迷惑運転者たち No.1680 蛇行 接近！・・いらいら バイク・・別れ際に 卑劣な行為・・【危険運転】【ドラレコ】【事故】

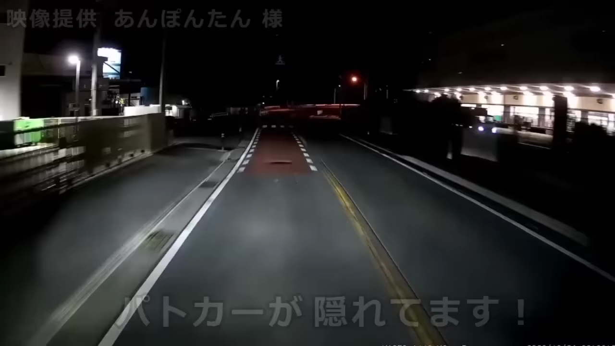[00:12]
あら、おまわりさん何？あ、一時停止張ってんのか。ここ止まんないやつ多いからね。バシバシやってよ。あ、早速止まってねえねえな、こいつ。あ、あが止まった。よしよしよしよしよしよし。いや、後ろの映像撮れねえな。早速だ、揺れ食いだもんね、あそこね。